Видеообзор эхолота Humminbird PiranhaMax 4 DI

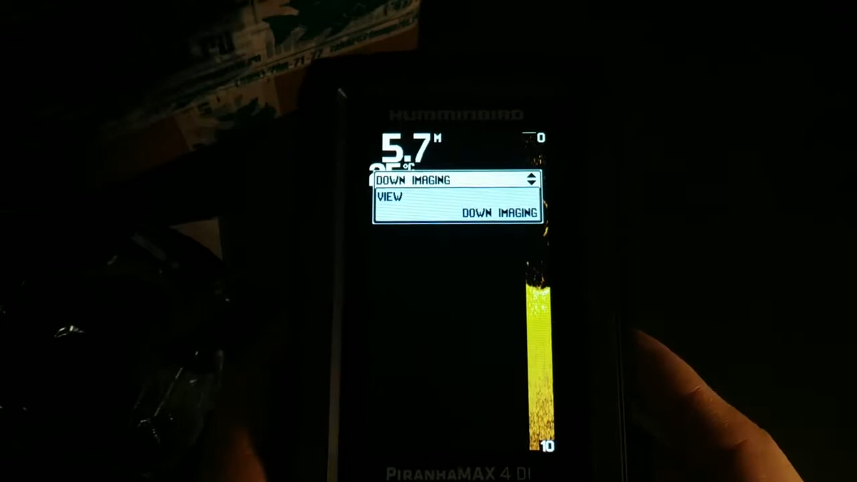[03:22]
On screen: depth 5.7 m
Сейчас настроим, чтобы получше было видно. Так, вот так нажимаем меню
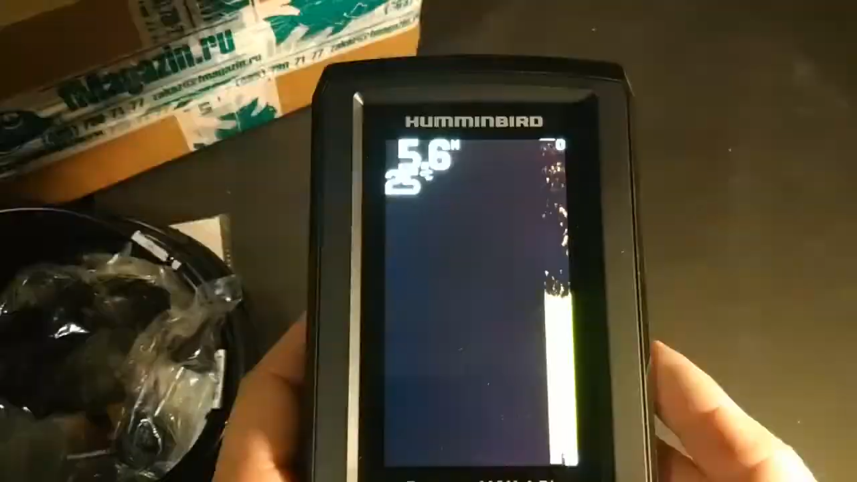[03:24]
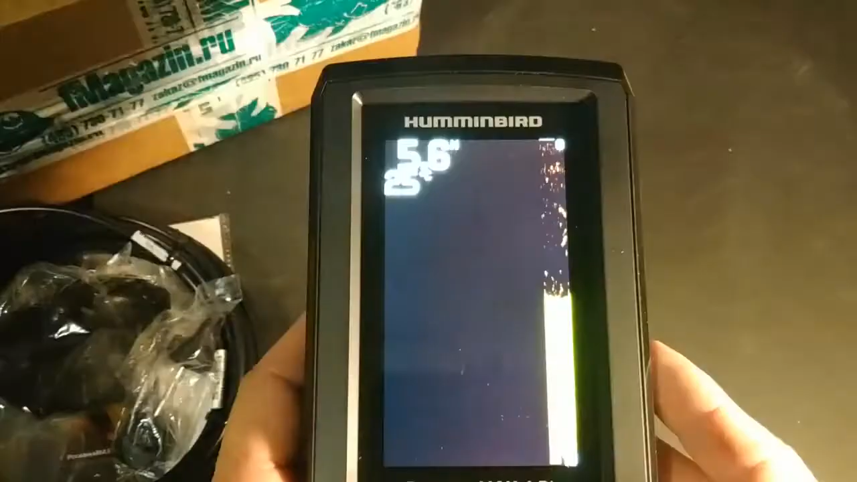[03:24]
и начинаем листать. Сетап это у нас, соответственно, настройка, оповещение, находим лэнгвич,
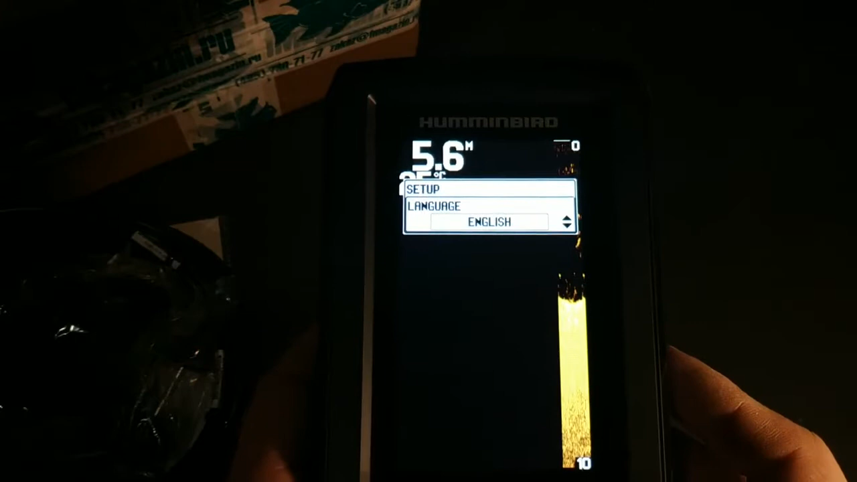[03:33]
On screen: depth 5.6 m
ну и, соответственно, ищем русский язык.
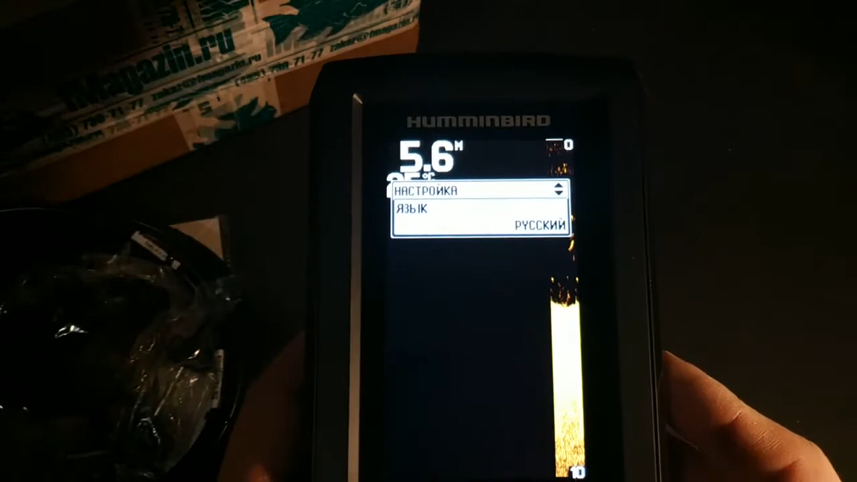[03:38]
On screen: depth 5.6 m
Нажимаем ОК и у нас язык уже получается русский.
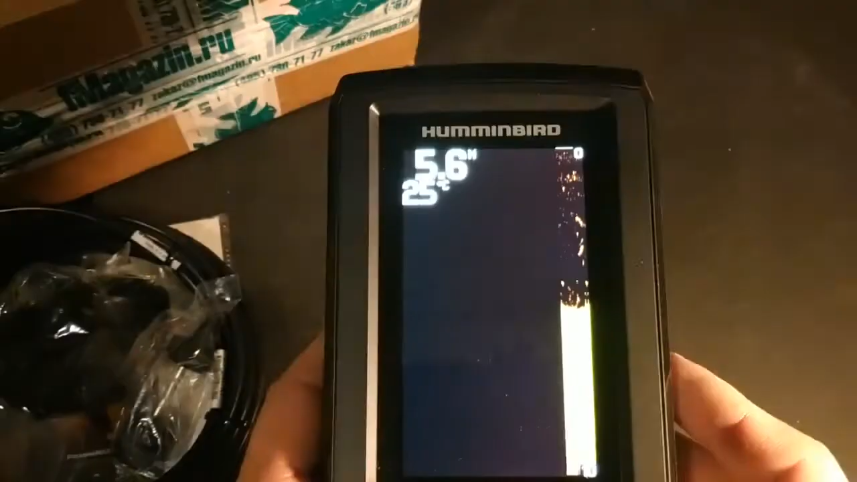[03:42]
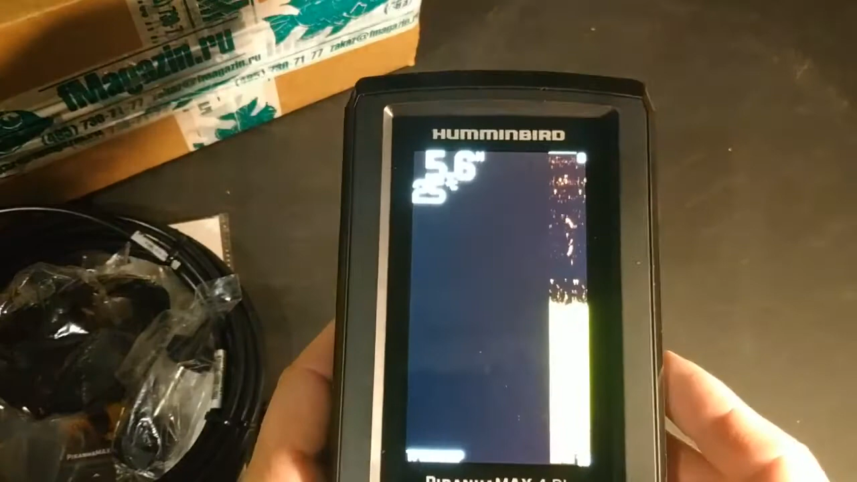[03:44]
Ну и начнём, в принципе, по порядку. Сейчас он работает в режиме как бы демонстрации.
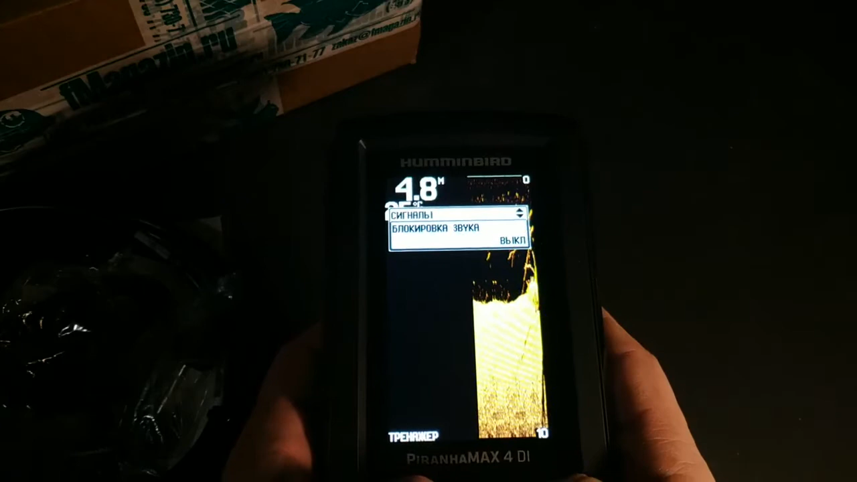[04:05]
Звук мы можем отключать. Далее сигнал батареи.
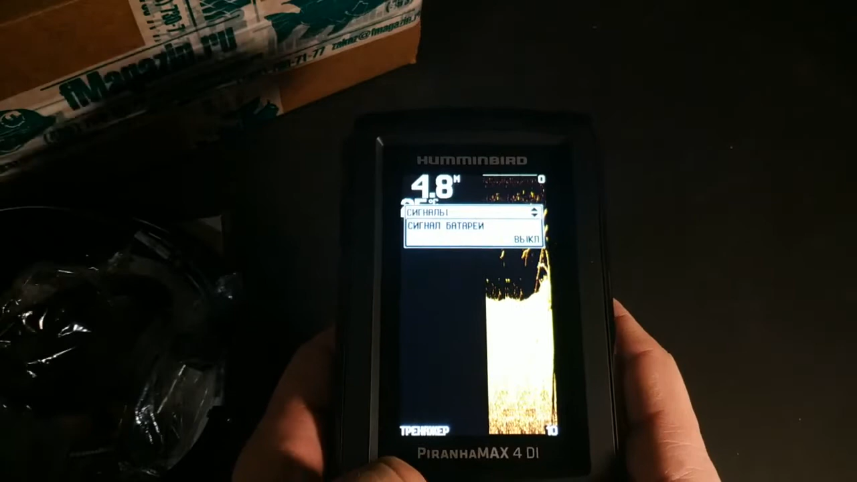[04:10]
On screen: depth 4.8 m
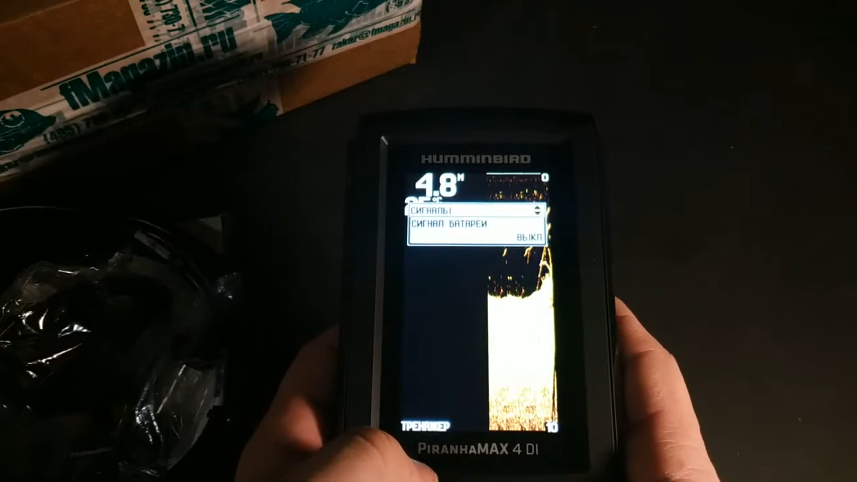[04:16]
Сигнал глубины, то есть задаем определенную глубину,
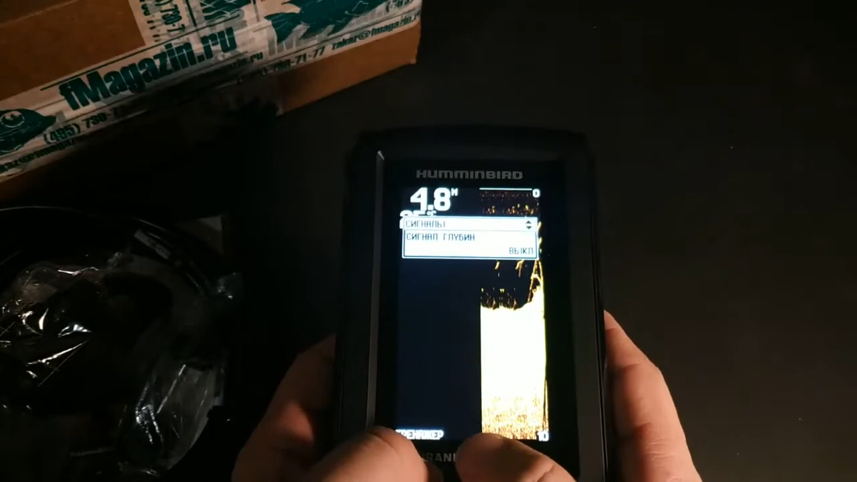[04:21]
и когда у нас глубина, допустим, становится маленькой, эхолот у нас начинает сигнализировать звуковым сигналом.